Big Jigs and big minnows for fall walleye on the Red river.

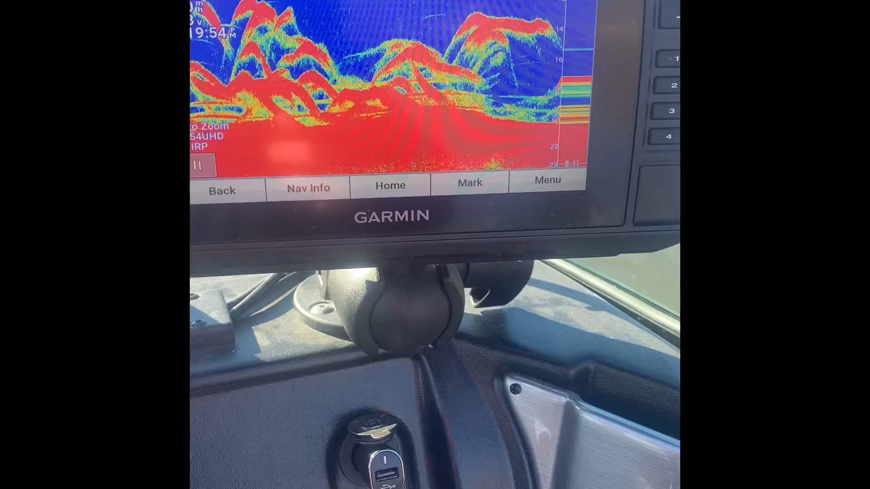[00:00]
The Garmin Ecomap 73, look at this, lots of marks. How do you not get excited about being in a spot like this?
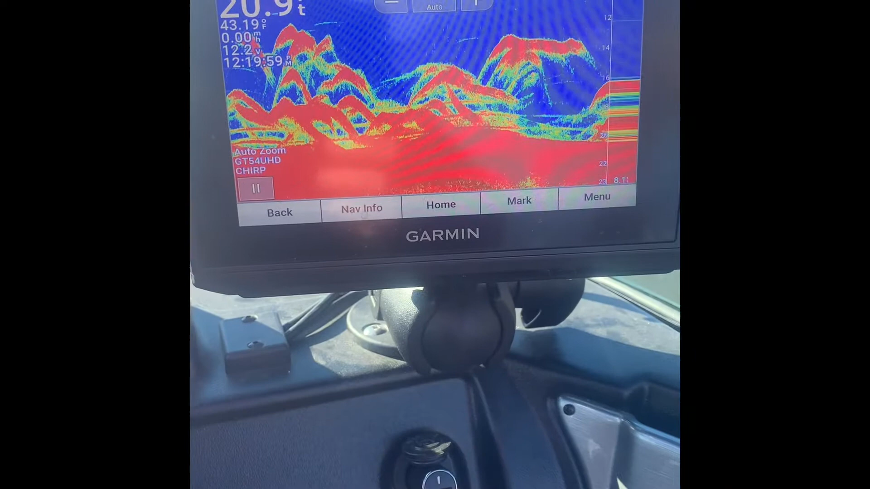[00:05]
This is just great. I've been using the Garmin like I showed you all those fish and it's certainly put me on to them.